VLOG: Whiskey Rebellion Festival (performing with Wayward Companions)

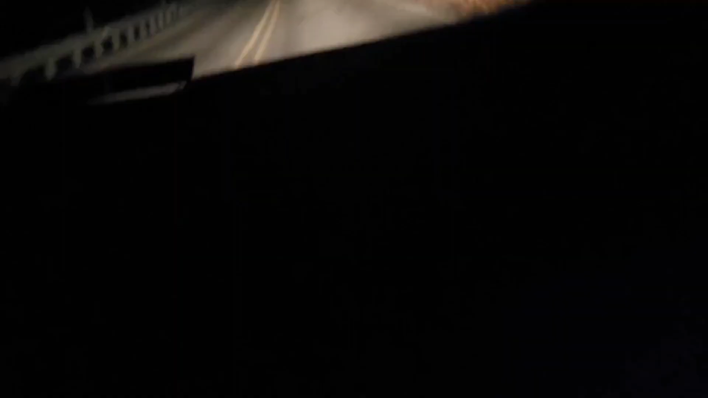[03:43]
So real quick. Nothing like driving home down creepy roads. Gorgeous in the daylight, but now it's kind of creepy.